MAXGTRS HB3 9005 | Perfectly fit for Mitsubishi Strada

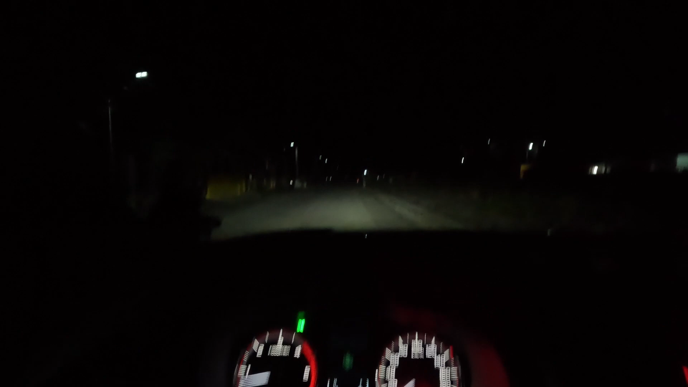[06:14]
So that's Low beam And High beam Low beam High beam
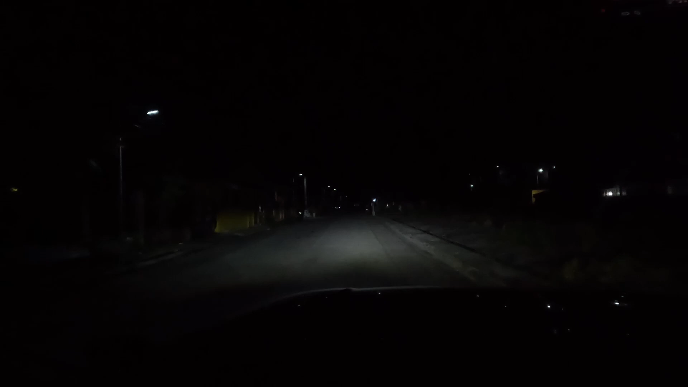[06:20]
Sa labas Low beam High beam Low beam High beam Okay so Yun lang Hindi po siya Day and night Na Comparison Pero